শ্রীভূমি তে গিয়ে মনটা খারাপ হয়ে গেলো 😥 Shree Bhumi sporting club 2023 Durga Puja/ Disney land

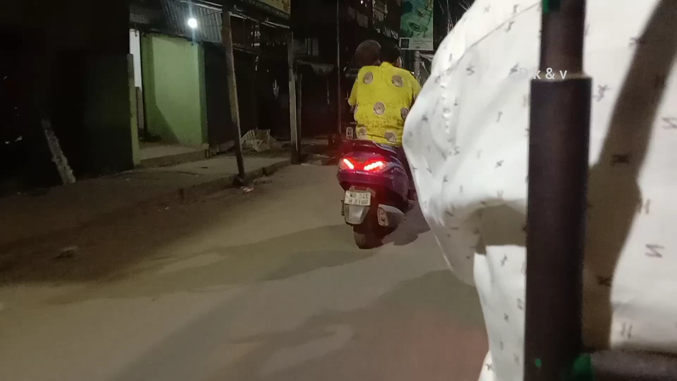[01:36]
তো আমরা অটোর জন্য অটো স্ট্যান্ডে গেছিলাম গোড়াবাজারে, সেখান থেকে অটো ধরে নিয়েছি।